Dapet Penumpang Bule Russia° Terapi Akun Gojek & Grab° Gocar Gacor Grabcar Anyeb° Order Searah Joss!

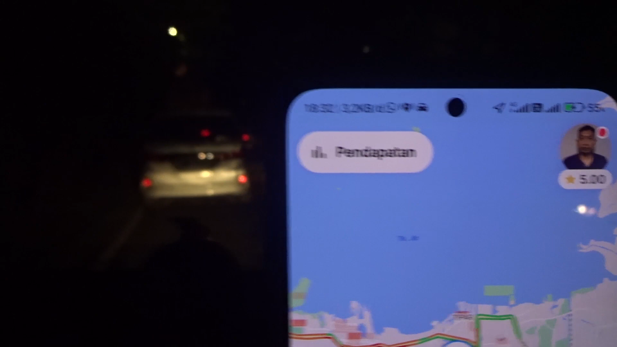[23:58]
Mau nyari Nyari Musola Pomp Bensin
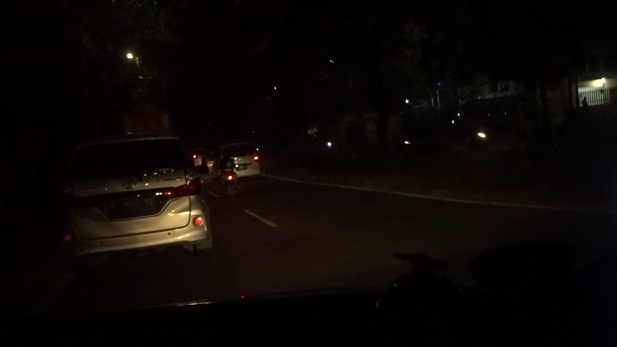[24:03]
Masjid ya Oke ini saya mau Masuk Masuknya Lihat mana ya Udah ketemu Pomp Bensin nih Oh sih itu depan ya
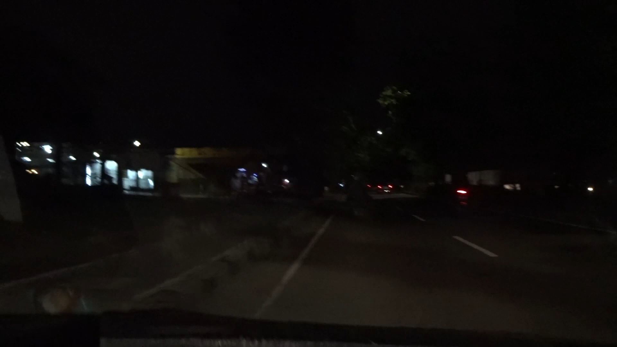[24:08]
Oke Maghribannya Di Pomp Bensin aja ya Nah
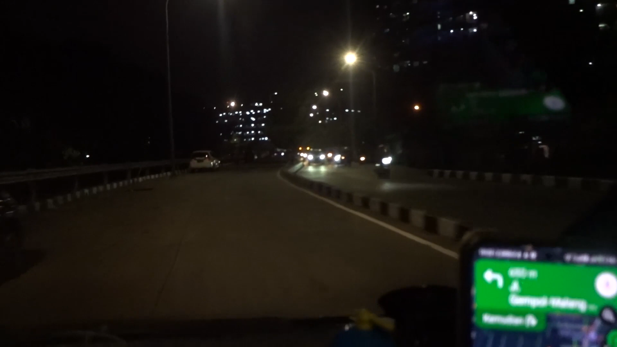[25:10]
Oke deh Mangkal deh Di belakang ITC Cempak Kamas Sebelah mana ya Mangkalnya enaknya ya Mangkal disini deh Oke Sip
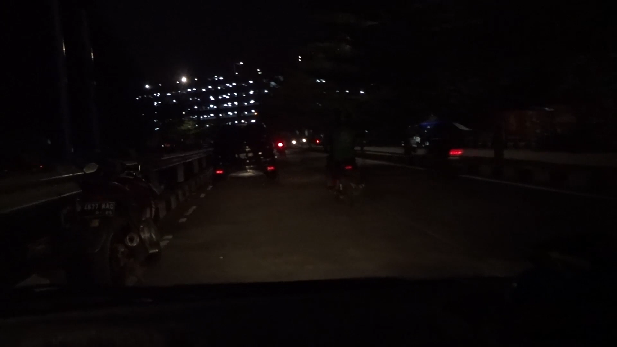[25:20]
Oke Akhirnya dapet orderan Gak sia-sia Mangkal di belakang ITC
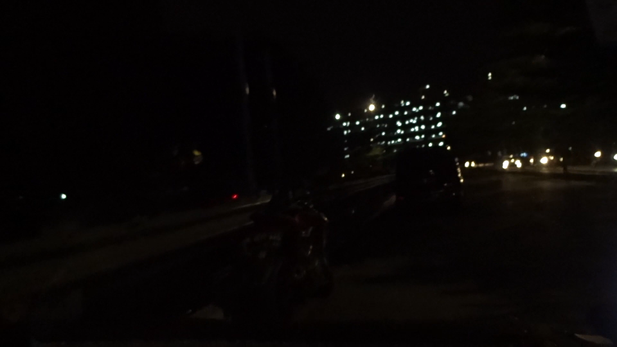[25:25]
Cempak Kamas ini ya Di pinggir kali nih Mantep ya Tujuannya ke Durensawit